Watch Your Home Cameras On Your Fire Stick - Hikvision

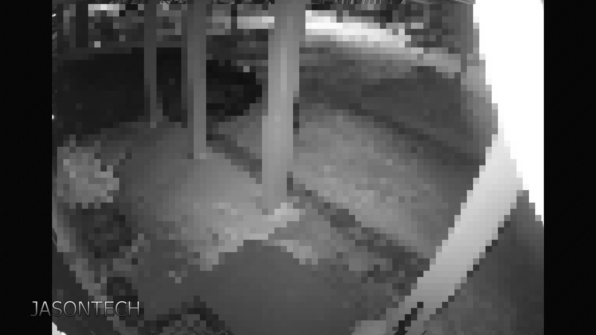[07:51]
And there you go. And now if I go up here I got both of them here.